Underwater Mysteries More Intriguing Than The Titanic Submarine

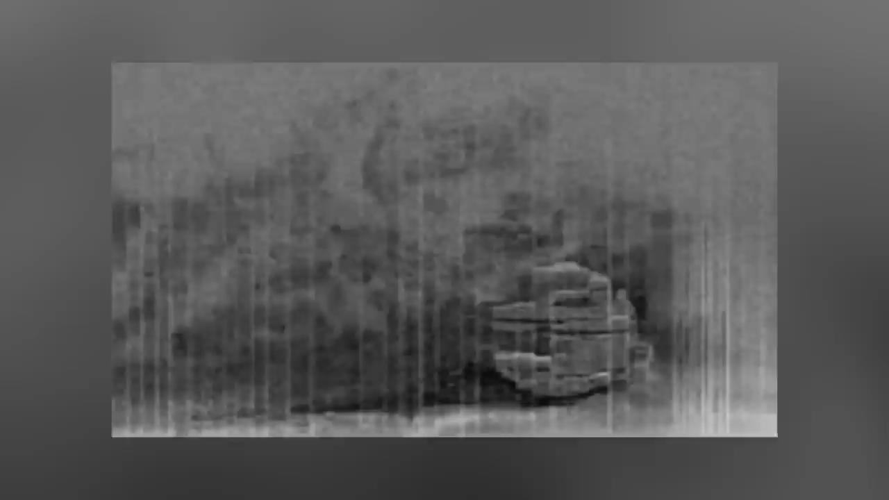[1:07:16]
It was found at the bottom of the Baltic Sea and scientists were baffled.